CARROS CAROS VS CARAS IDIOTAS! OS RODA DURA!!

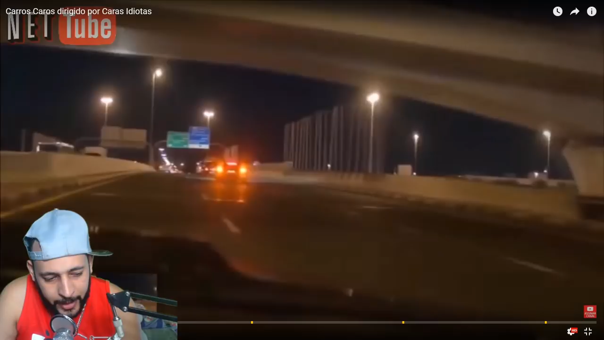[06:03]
Não liga. Eu não entendi o que, que ele arrumou, mano. Do nada o carro começou a piscar. Ele falou, pronto, onde é que desliga? Olha lá. Mano, do nada, mano. Ele falou, onde é que desliga, tá ligado?